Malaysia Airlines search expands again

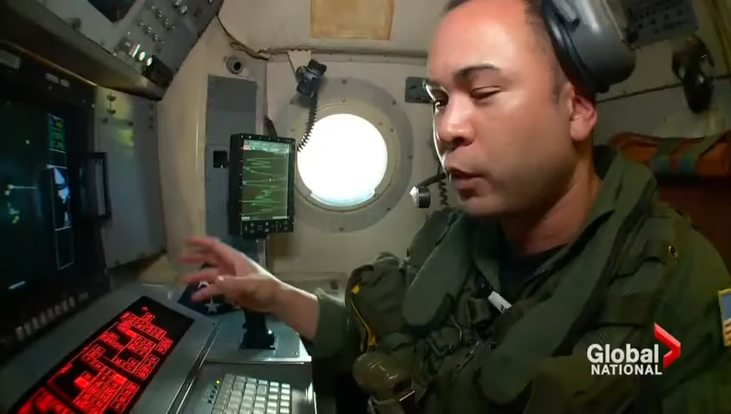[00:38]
So the radar will give me pictures of anything big on the water. Big.